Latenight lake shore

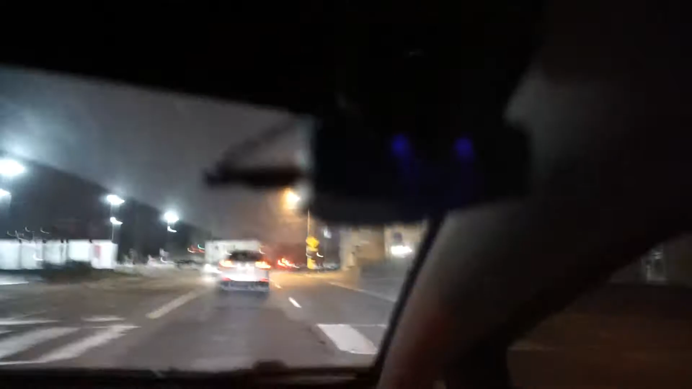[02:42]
Finally, I've had the dash cam for how long have I had it? For like months. Probably had it for like 5 months. Okay, no, not that long. All right, maybe like 2 months.
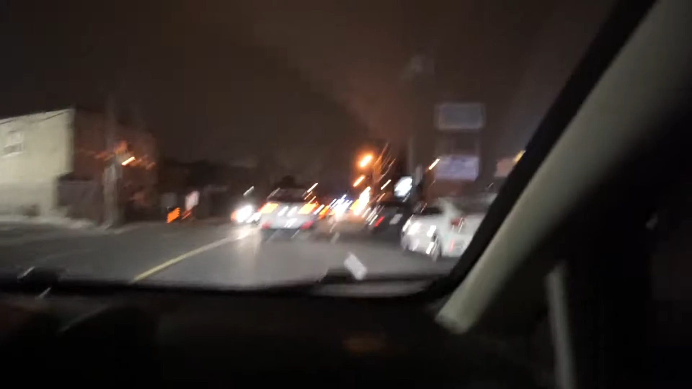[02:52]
No, 3 months. Three. You're such an exaggerator. Shut up. But get into a lane. Look at this idiot driver right here. He's in the middle of both the lanes. Should I just go up there so he doesn't get it?
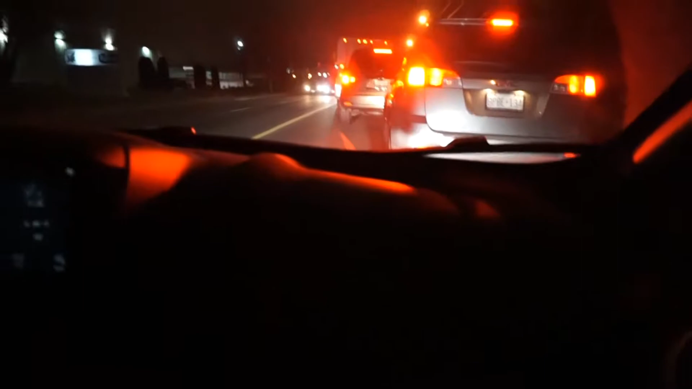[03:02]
Nah, you're gonna get hit by oncoming traffic. No, the car is small enough to fit. People need to learn how to drive, man. Real shit. Freaking dumbass. Look at this guy. He's in both fucking lanes. My god. Probably can't see it. Or no, look. They can see the little drizzle marks. Oh, they can't. But it's snowing right now. Nah. He stopped so hard. Oh my god, there. Look, you can see right there. On the guy's headlight, look. You guys see that? Look at you're it.